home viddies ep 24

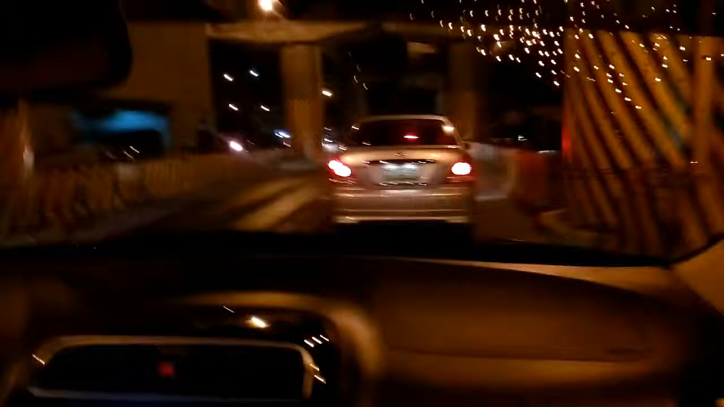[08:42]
We've been sitting in traffic for about 30 minutes trying to get to the army navy. I think it closes at 11. So we're getting pretty screwed here. It's now 10 56.
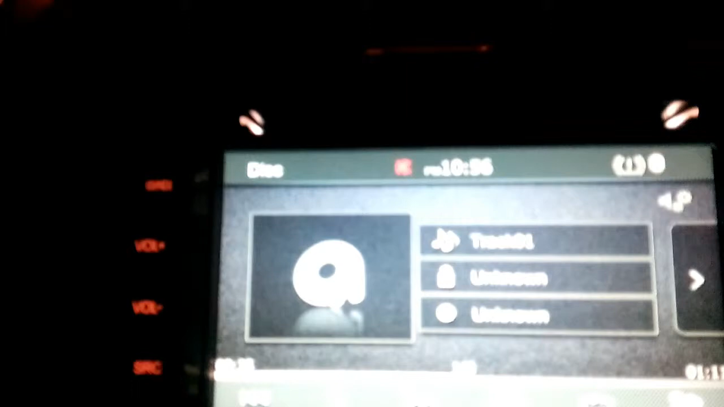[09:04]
Yeah. And I'm getting pretty hungry. Contemplating going home actually because
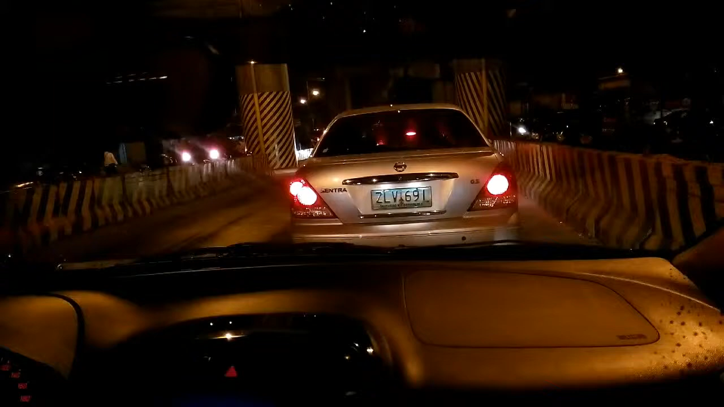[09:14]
this is bullshit. Oh my gosh. It's only like not even a climb. It's like 500 meters, maybe 400 meters away. Something like that. But like traffic here is just ridiculous, man.